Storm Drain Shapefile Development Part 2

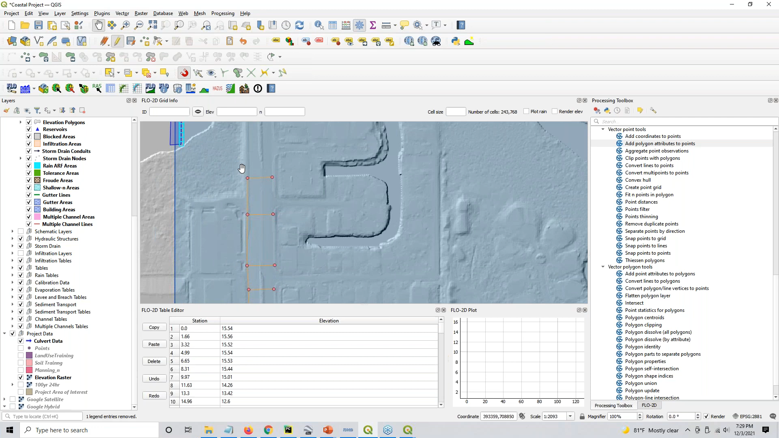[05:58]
the streets are kind of raised and they do funny things like, let me show you what they do. Uh, they're kind of, they're kind of unique. Florida streets and, and streets in the Southeast are unique compared to streets in the Southwest.
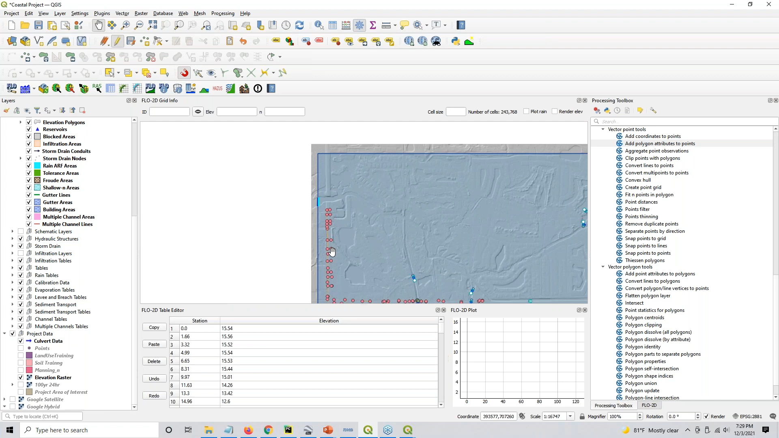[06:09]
So let's take this street right here and let's grab a profile tool right here. And let's go ahead and just make a profile along our street. Whoops. Sorry. I have to add the elevation raster and you see what the street does. Watch my cursor along there. The street goes up and down and the down, the invert of the street is where your inlets are going to be because the water is going
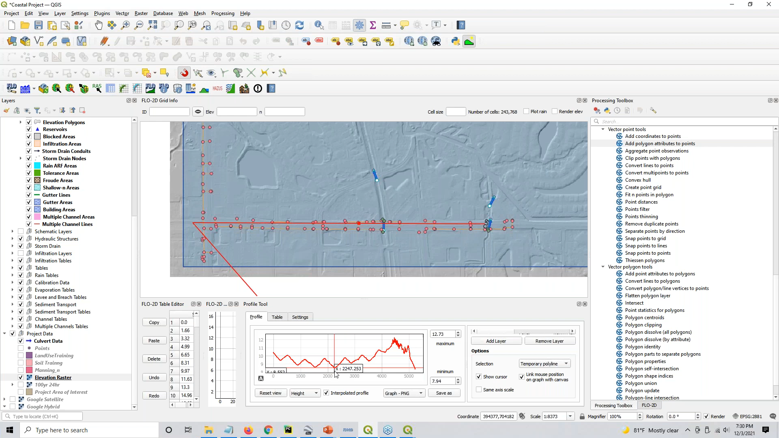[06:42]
to flow from the crown to the trough. From the crown to the trough. And that's, so that's how the, the inlets and stuff work in Florida.
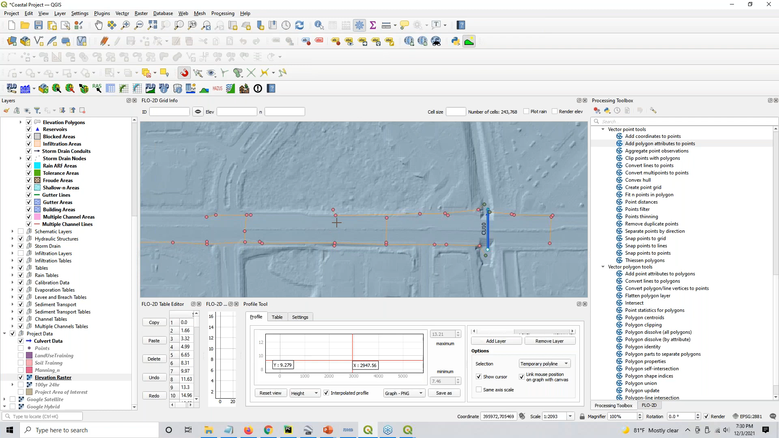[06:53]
So if you take a look at this from the, um, aerial, you're also going to see that something else is going on here.
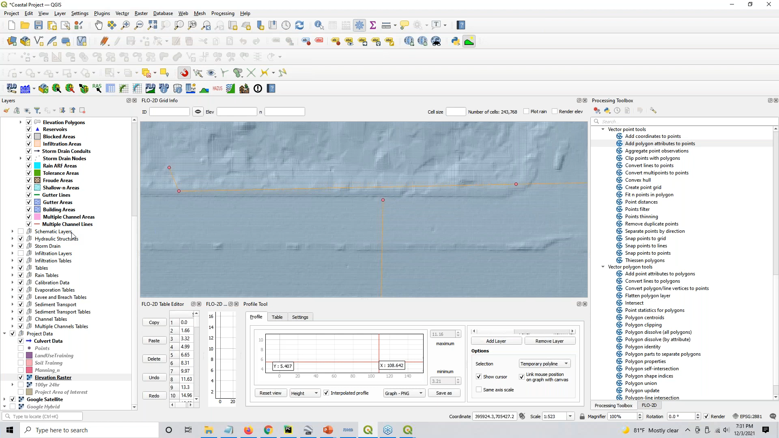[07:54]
So that is how your, uh, your crown on your roadway work to get that water off the streets. They have a pretty distinct slope to get that water off the streets. So if you look at that from the perspective of a grid element, I'm going to turn on the schema layer so we can see the grid element.
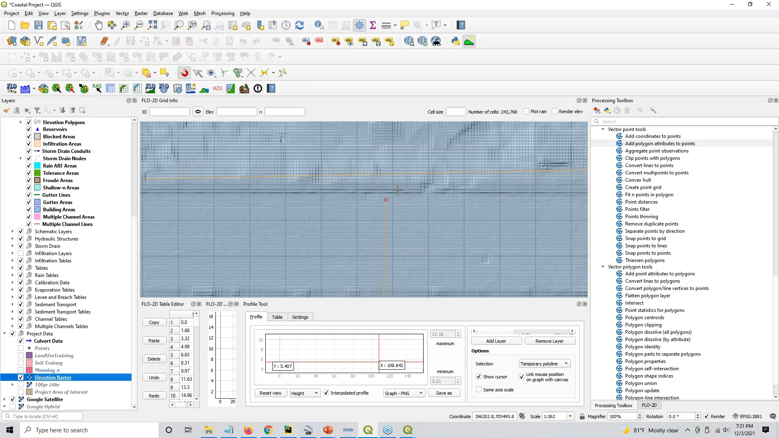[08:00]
If this grid element is, let's find one where we have a good example of a grid element that's just too close to the sidewalk. And that is this one, maybe not that one. This one right here, let's say if this is an inlet, let's grab, let's grab an ID tool and let's ID that storm drain.
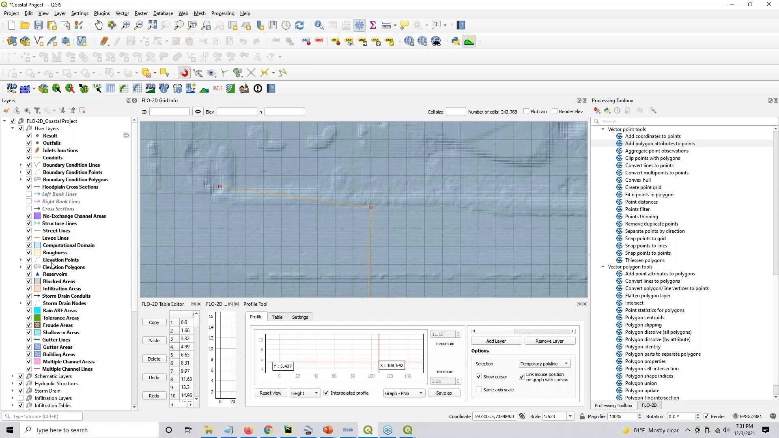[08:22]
So I'm going to put my cursor right here on the storm drain and I'm going to turn all these back off. Um, cause I want to see, oh shoot, I haven't calculated it yet. So let me turn those back on. Sorry about that. So I want to see this. So this inlet is, um, let's see a couple of things about it. First of all, let's ID the cell that it's on. So if I use this tool, I'm going to ID right here. And the elevation of that cell is 8.108 feet.
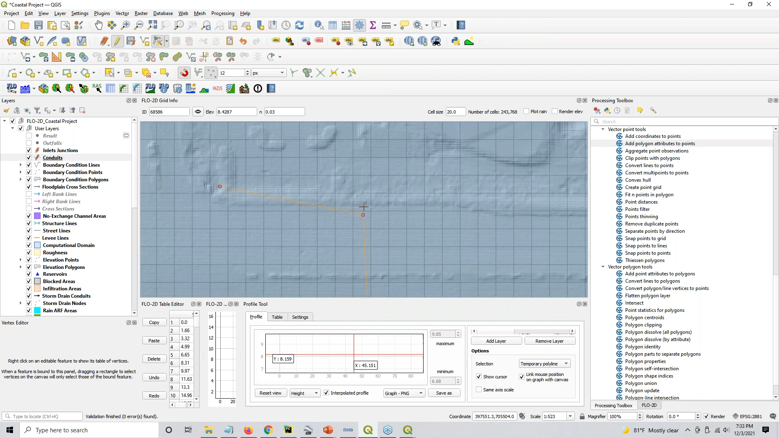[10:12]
the water can get to the inlet due to the fact that inlets always happen on an area, on a location where there's a steep, distinct change in elevation. It'll either be a curb and gutter versus a sidewalk or a head wall versus, you know, the side of a basin or something like that.
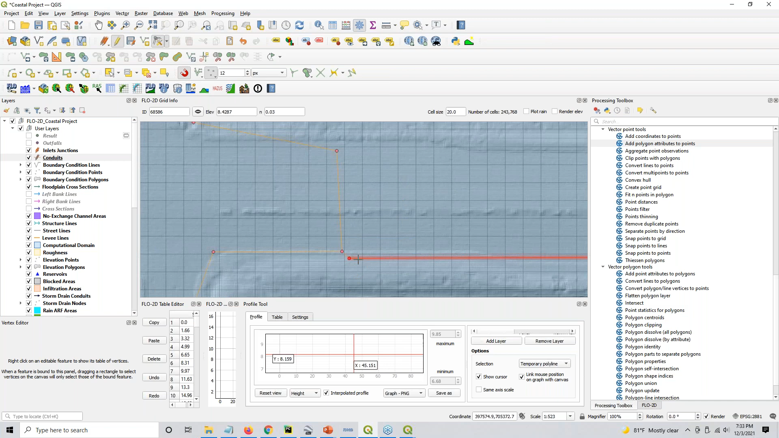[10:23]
So be careful your position of the inlet and make sure that the position makes that inlet on the cell that has the lower elevation so it can get water.
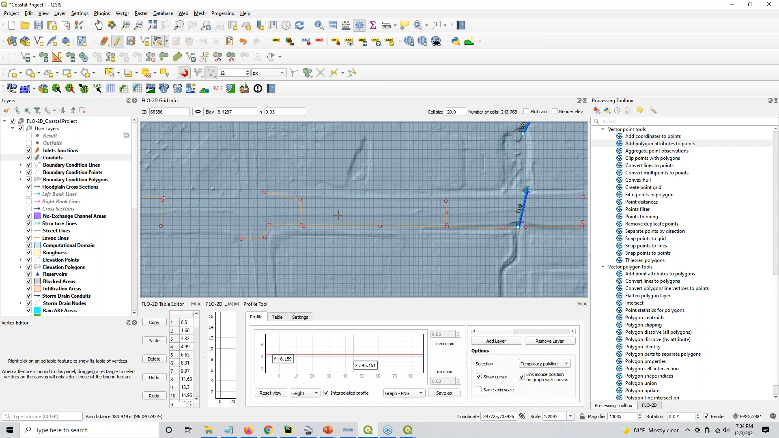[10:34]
So that, that's your maximum depth. That's how you get your maximum depth. That's how you make sure that your inlet is going to get water. And let me see, I was also going to talk about one more thing. So let me pause the video so I can remember what it was. Okay, my next, the last thing I wanted to talk about with storm drain development was inlet geometry because when you're putting together a storm drain system, the storm drain from your city is probably not going to have inlet geometry. You're going to have to develop that either from as-built data or from,